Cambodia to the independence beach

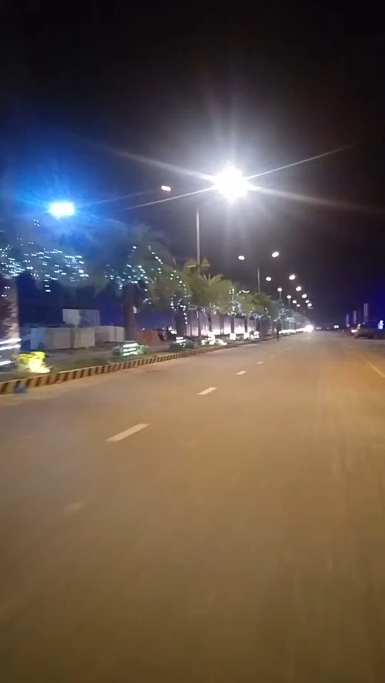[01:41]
Because I guess we are on the maybe a little chance we are on the wrong road, because I can't see any beach and I can't see the sea. You know, sea is not here, but that place is good.